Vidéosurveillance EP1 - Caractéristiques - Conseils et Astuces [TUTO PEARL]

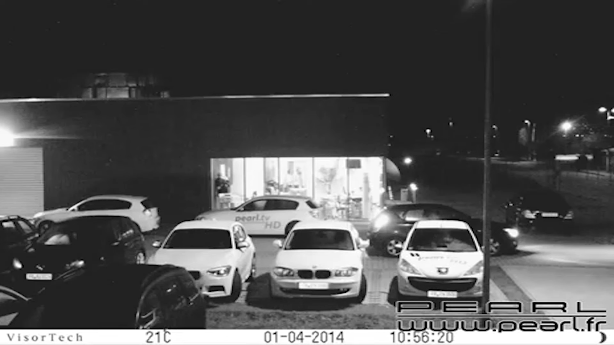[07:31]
Mais en intérieur, ça fonctionne très, très bien. Ça fonctionne très, très bien. C'est les images qu'on voit qui sont un peu verdâtres, un peu bleues ou des choses comme ça ? Oui, ou noir et blanc. Ou noir et blanc, plus noir et blanc. Encore dernier point au niveau des connexions de caméras, parce que j'imagine qu'il faut les brancher quelque part. Mais quels sont les deux ou trois grands systèmes qu'on pourrait choisir pour pouvoir filmer chez soi ?